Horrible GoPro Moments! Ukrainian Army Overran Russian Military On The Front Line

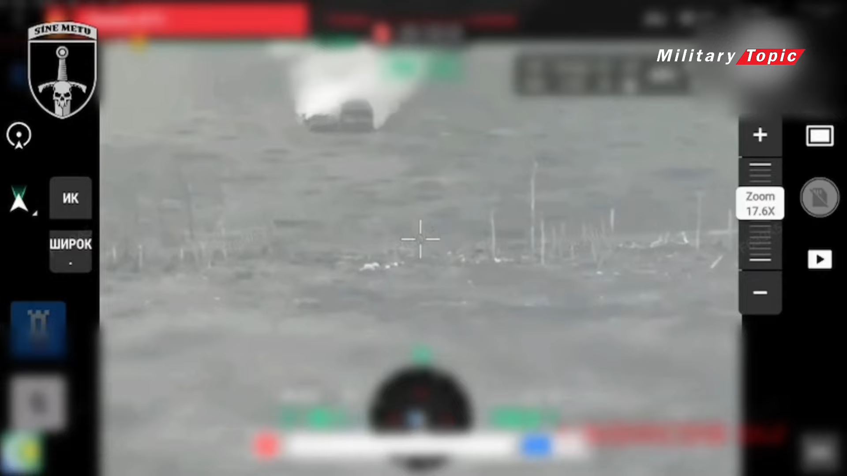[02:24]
Then the enemy uses 20 units of equipment when trying to break through. It was recorded that Russian troops tried to break through